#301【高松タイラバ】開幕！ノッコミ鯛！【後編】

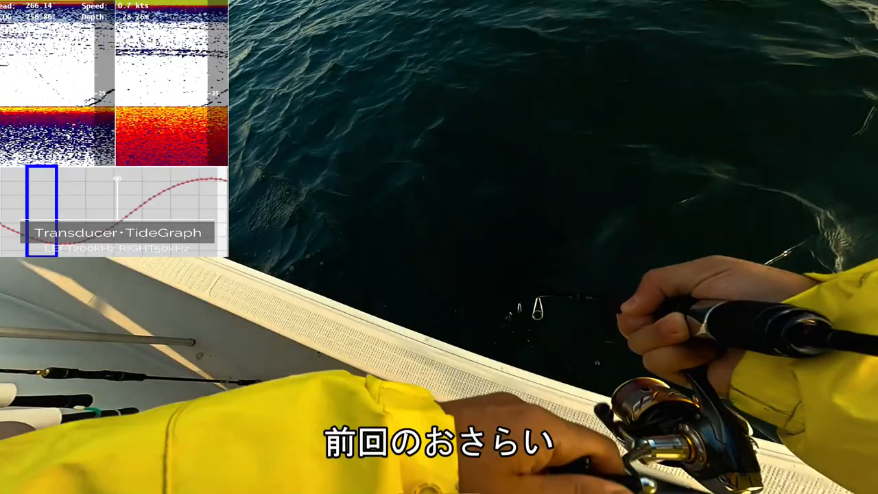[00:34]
あがたがたがたがたがたがた、ちょっとワーム良さそうですね。さっき分かった、まあでもこれもノッコミよいしょ。はい、もうノッコミですね。完全にもうプリンプリンです。プリンプリンです。オスかな、ちょっと黒っぽいね。うん、ちょっと黒っ、フラットで食ってるような気がするな。
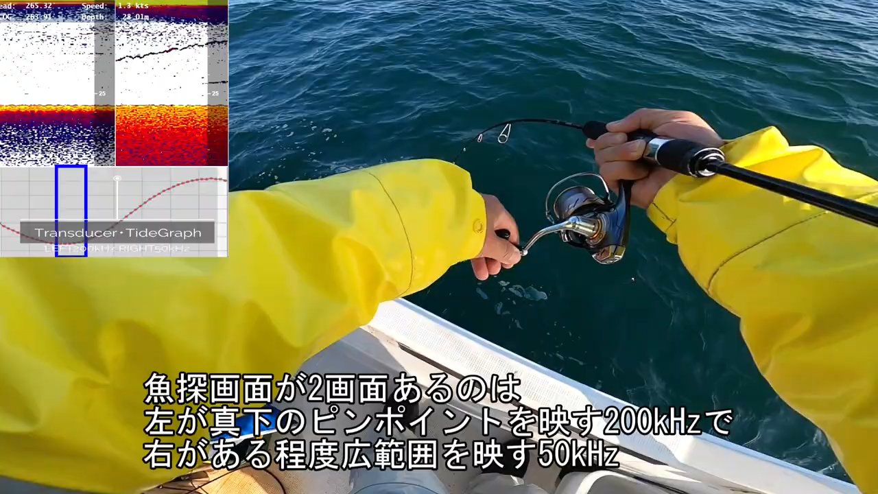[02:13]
今のはねちょっと真下より離れたところで追ってきてたんで、200に移らずに50に行ってましたね。それを追ってるのが見えたんで上まで巻いたような感じ。そこの魚ばっかりだったんであんまり上までさっきまで巻いてなかったんですけど、たまたま映ったんで待ち続けてよかったですね。結構シワ難しいな、今のなんか撮るのは。たまたま映ったから撮れたけど、
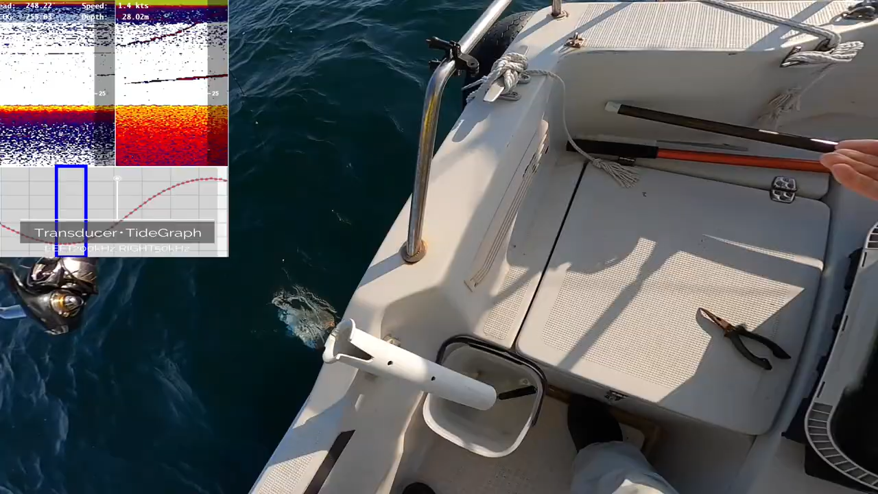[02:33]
よいしょ、そうじゃなかったら撮れてないかもしれない。おうおうおうおう、よいしょ。あら、これもまた太いね。
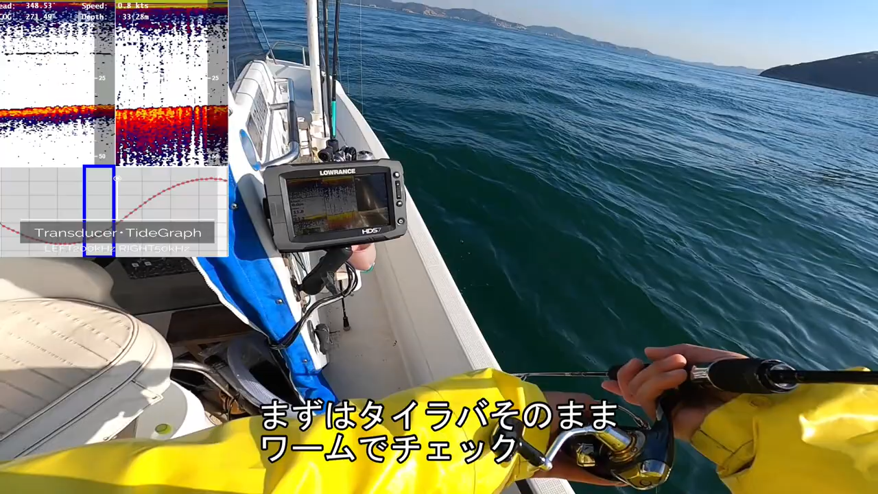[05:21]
してみましょう。あんまり反応でんね。